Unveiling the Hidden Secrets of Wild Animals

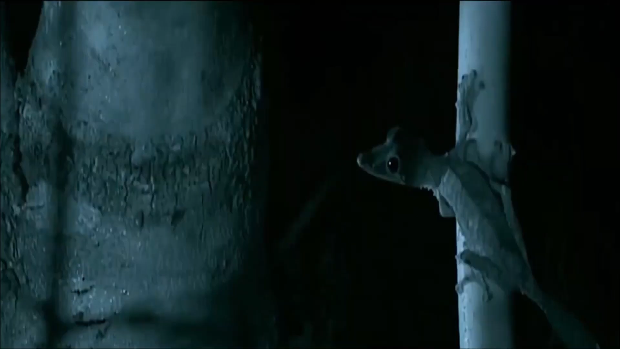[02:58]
Its ability to mimic a decaying leaf is so precise